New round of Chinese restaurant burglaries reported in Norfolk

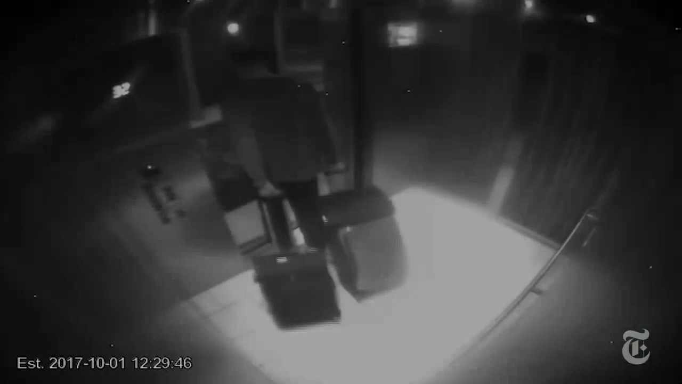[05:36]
is the last time we see paddock arriving at the 32nd floor through